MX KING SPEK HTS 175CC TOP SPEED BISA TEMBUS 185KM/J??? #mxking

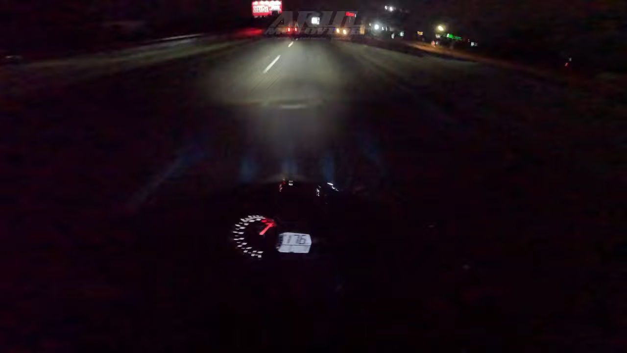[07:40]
Bisa dapat ini tadi sebenarnya, cuma keburu nikung. Hampir tadi udah 179 cok, 179 179, cuma pas tikungan dapat ini 180, bahkan 185 pun bisa, kayaknya bisa dapat kalau si treknya apa bagus panjang.